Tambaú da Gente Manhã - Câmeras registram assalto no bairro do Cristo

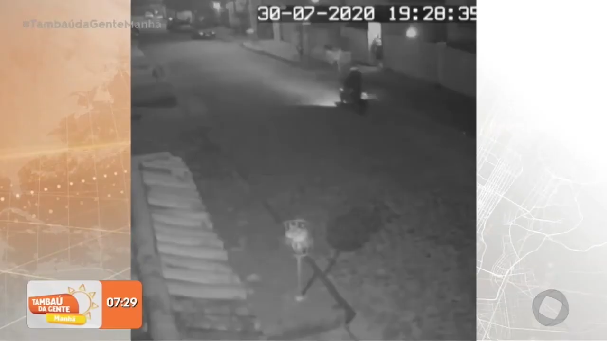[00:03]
Isso aconteceu aqui em João Pessoa. Nas imagens, a mulher aparece chegando. O cara pega, ó, para na frente da casa dela. A mulher tá em casa, ele para, entra e começa uma luta corporal com o bandido. Olha aí, ó. O homem de moto tá aí, ó. E ela começa uma briga, uma luta corporal. Me dá a bolsa. Gente, isso é perigoso demais. Isso é muito perigoso. Ele quer o celular dela. Só que a vítima resistiu.